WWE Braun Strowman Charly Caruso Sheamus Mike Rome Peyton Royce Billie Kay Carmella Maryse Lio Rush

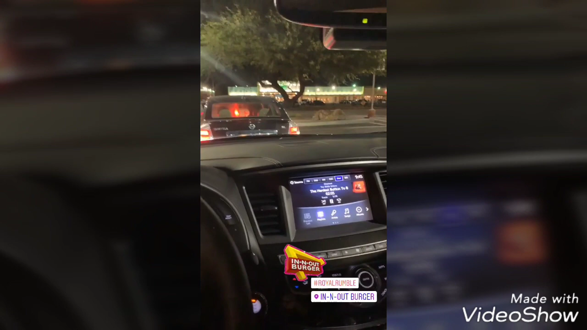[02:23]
I have made it to Phoenix, and the first thing I did, when I got off the plane, I got my car. I went to the In-N-Out. Woo!